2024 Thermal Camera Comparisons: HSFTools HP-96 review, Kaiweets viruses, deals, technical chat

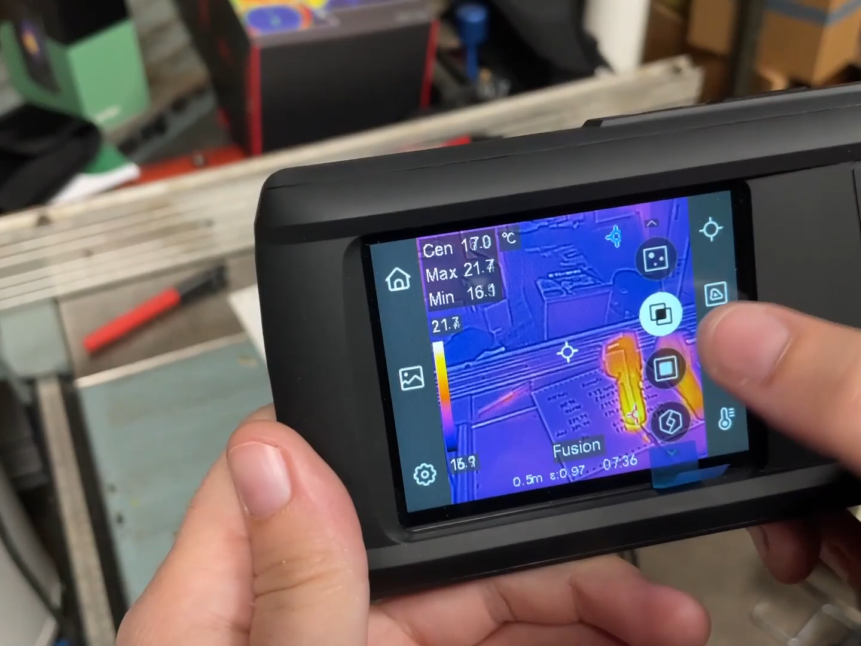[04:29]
On screen: spot 17.0°C
it zooms in the thermal oh never mind that's not that cool it is a
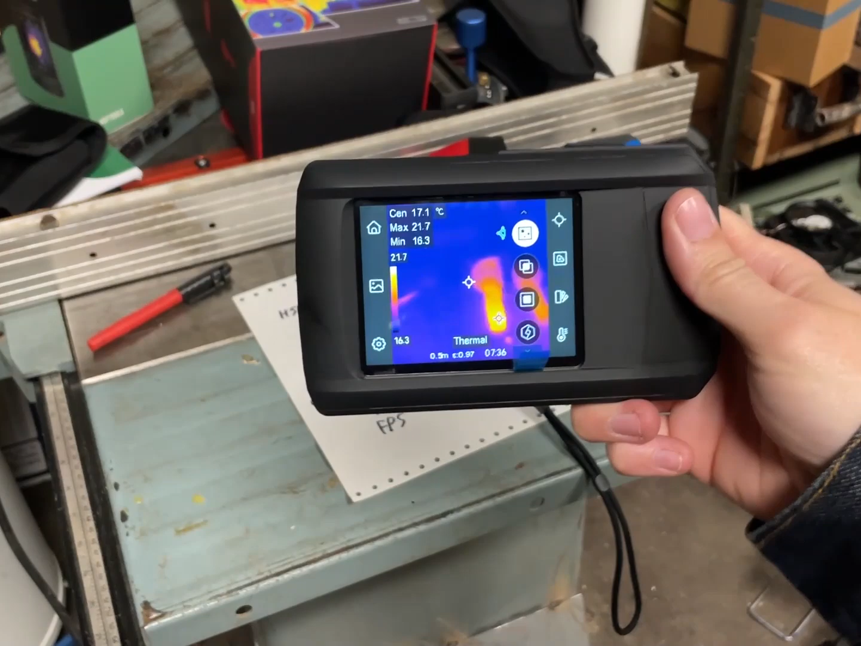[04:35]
On screen: spot 17.1°C
competently simple tool it's one of those things where it's like a wrench do you really want to have a $600
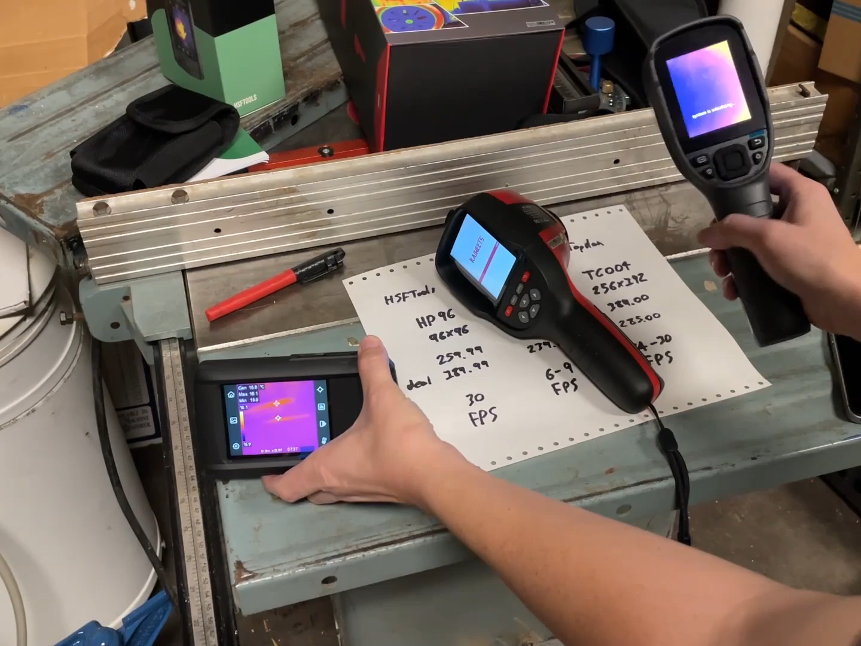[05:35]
that's the first image of that now these seem to be in a state where oh now we have the first image from that
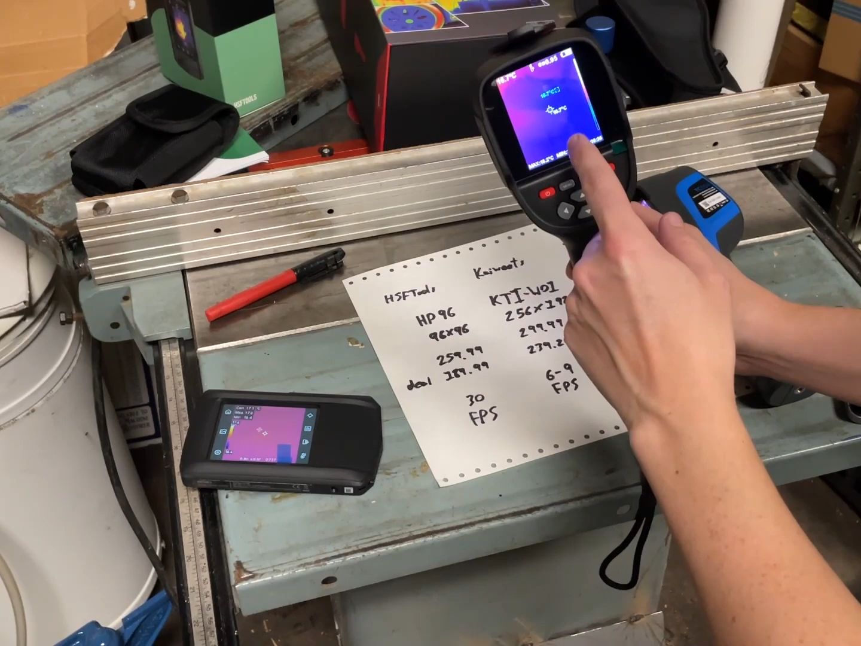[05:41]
this one it's been really slow this
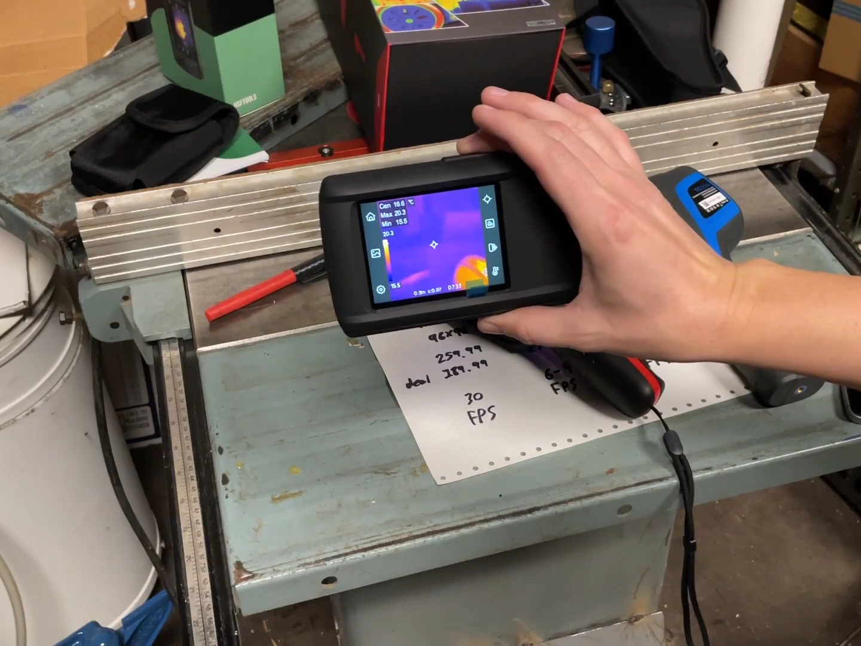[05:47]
anytime I've been doing building work it has actually I haven't been waiting for it to turn on because
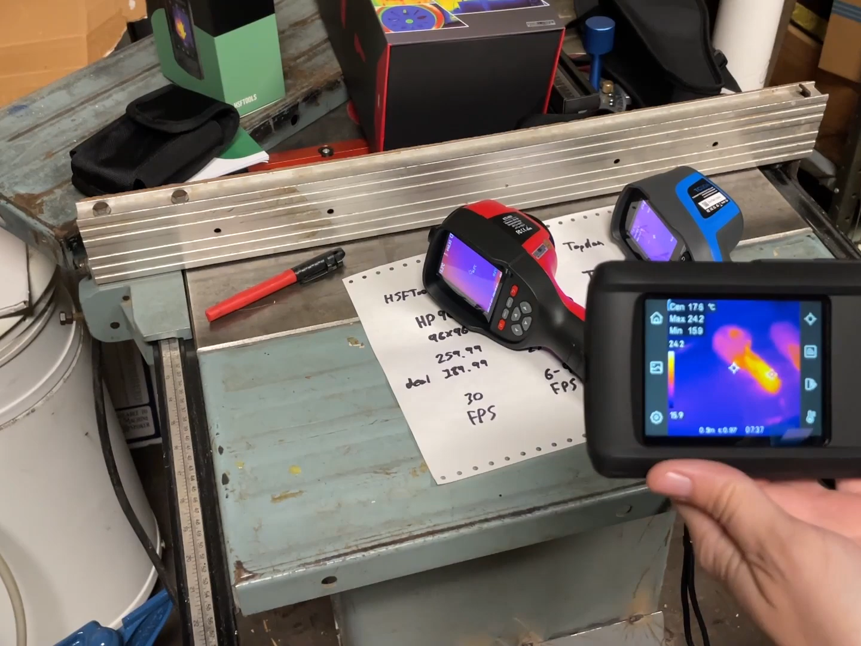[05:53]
On screen: spot 17.6°C
I'll be walking up some steps or whatever and I'll turn on and then while I'm holding it it's turning on then I'll be
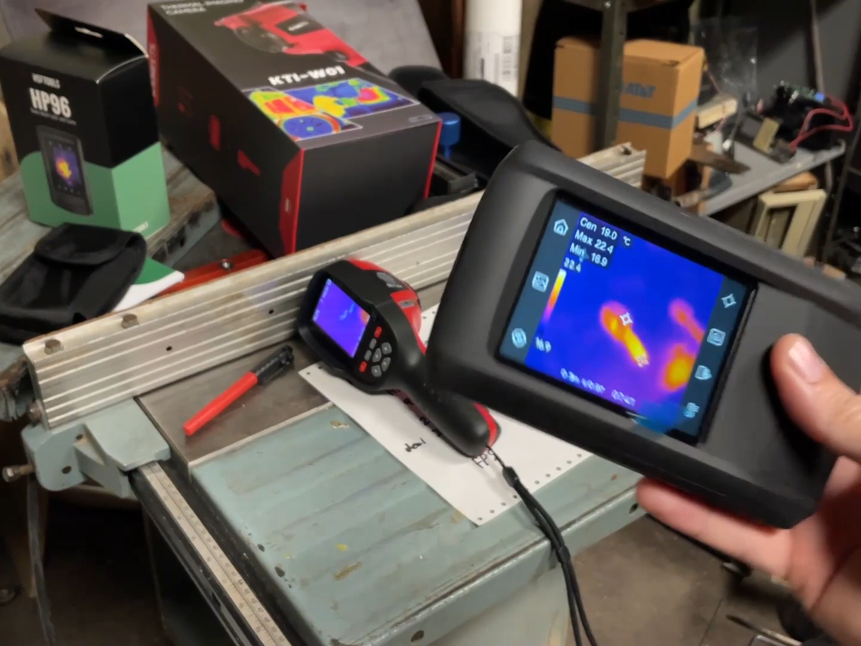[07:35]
seems reliable and I have been using it see that's the that's the funny disparity where
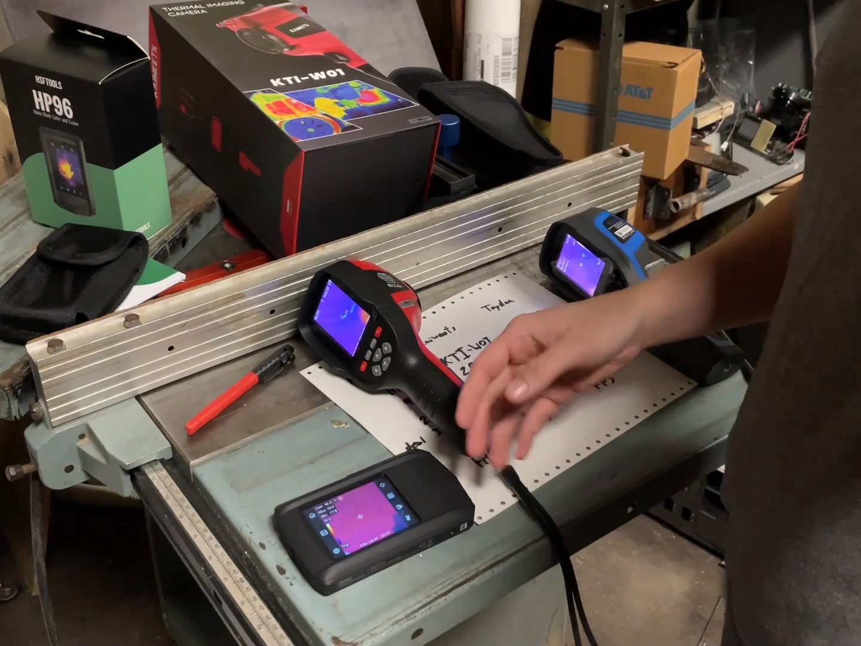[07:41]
I do like that it just fits in my pocket and it does record at like 30 fps so the
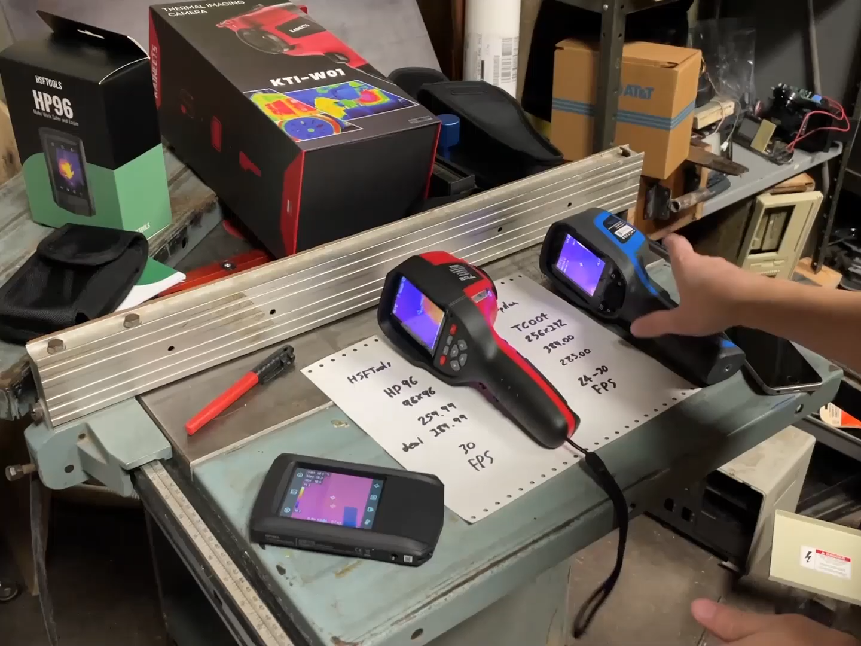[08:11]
yeah like that then we have this one which I would say is 25 to 30 fps a little bit more rolling shutter
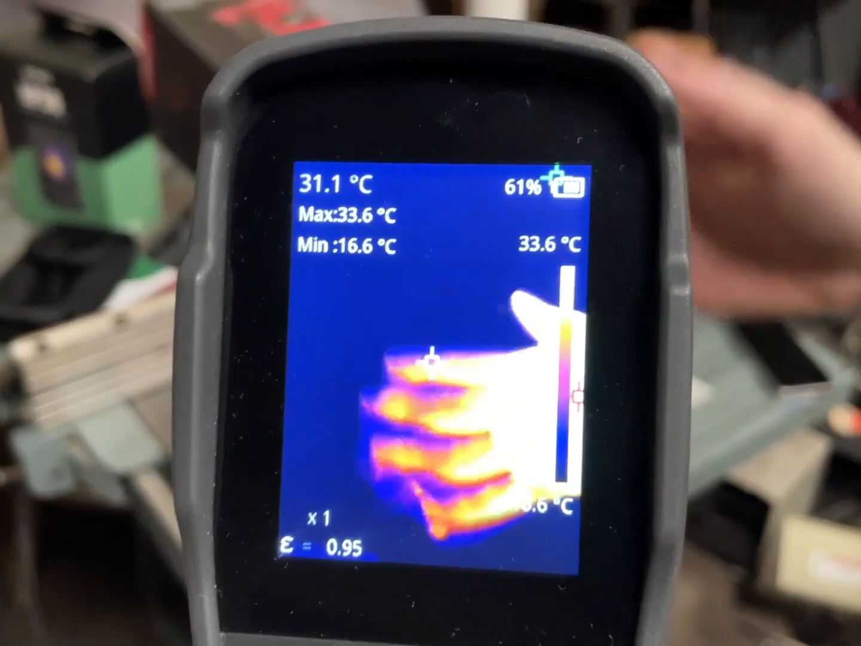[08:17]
On screen: spot 31.1°C, max 33.6°C, min 16.6°C, scale top 33.6°C
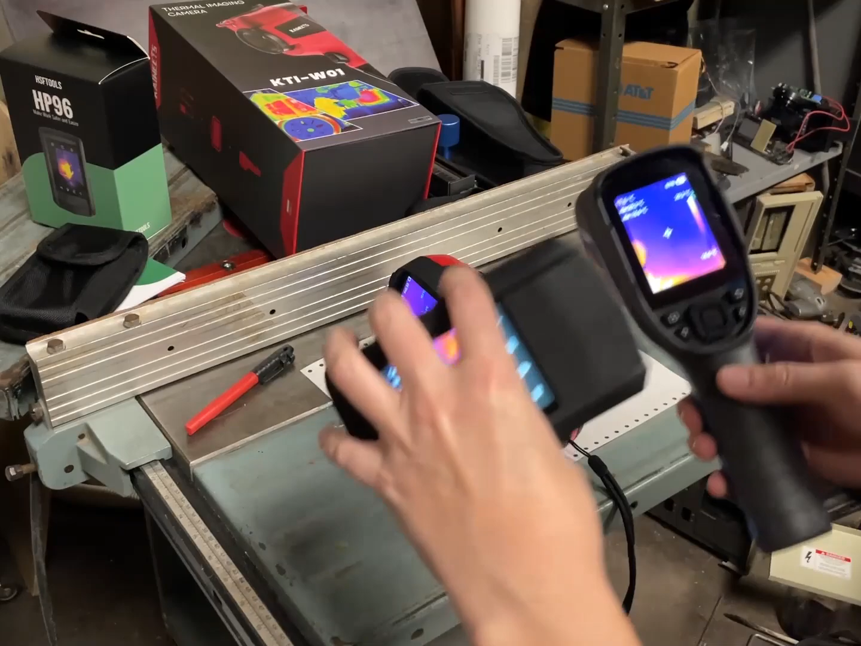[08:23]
this one seems to have a higher clarity between um temperatures this one has lower
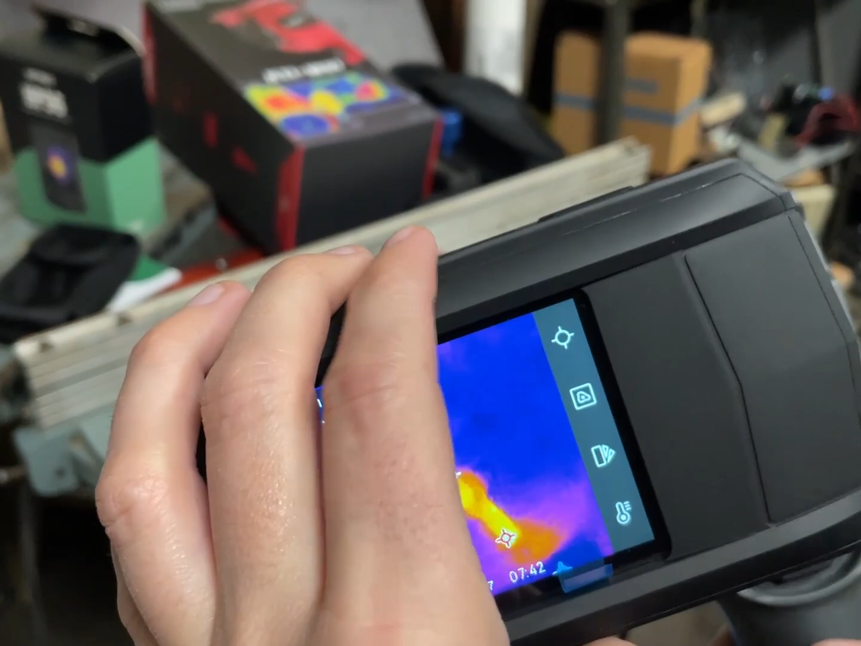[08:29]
clarity between temperatures I think it has to do with fewer pixels I really think that's just all it
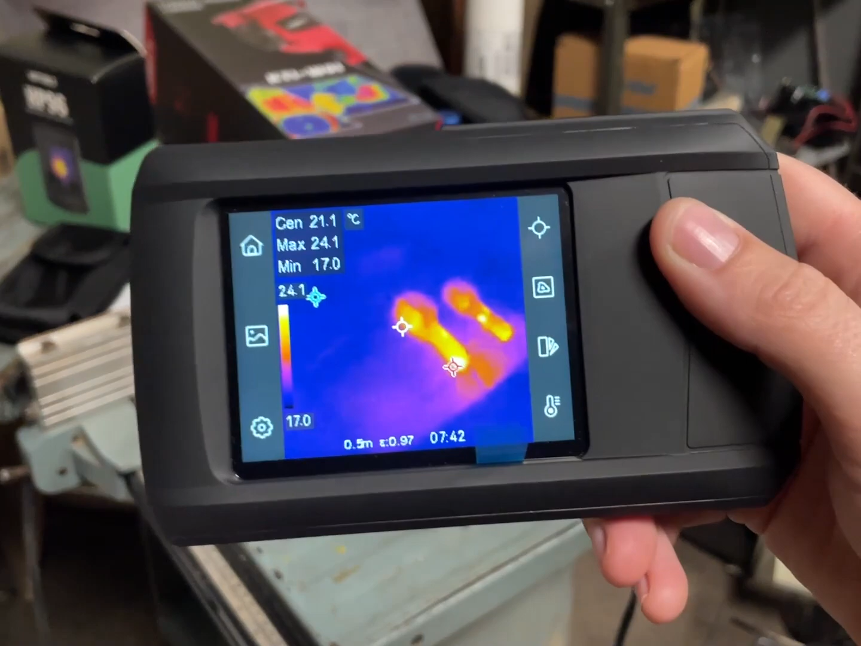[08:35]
On screen: max 24.1°C, min 17.0°C
is because it just smooths out the image a bit more and uh they do have this setting